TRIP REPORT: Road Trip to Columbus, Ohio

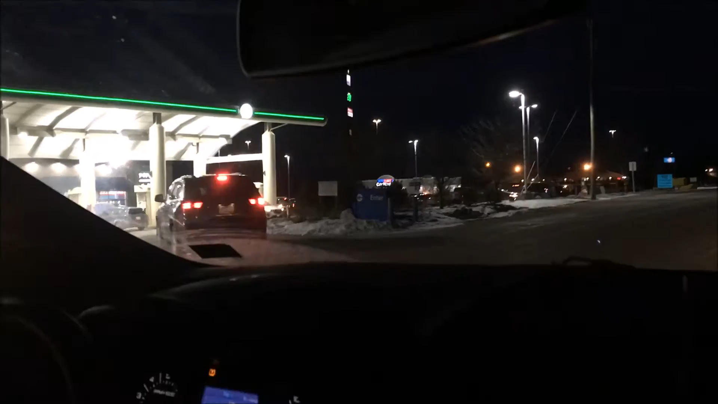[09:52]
At this BP. And get some air in the tires. And, uh. Get something to eat.
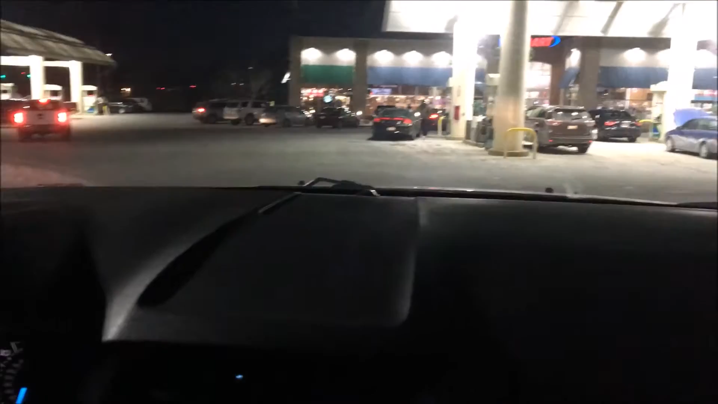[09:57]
I think the air pump's around here. I think. Yeah, right here. That's some guys using it. Daggone it.
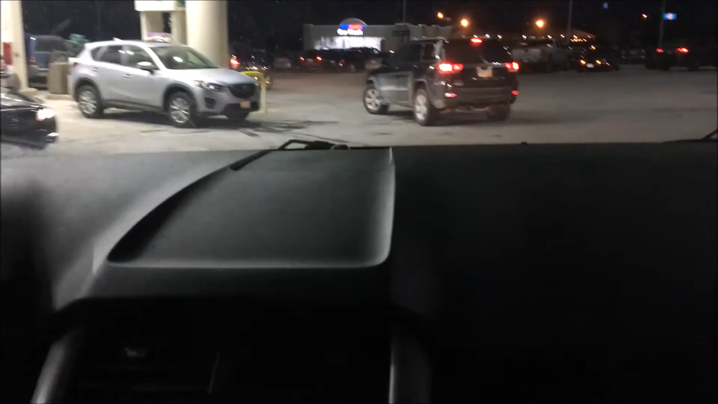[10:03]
It is really busy. So, yeah. We're going to go ahead and get something to eat.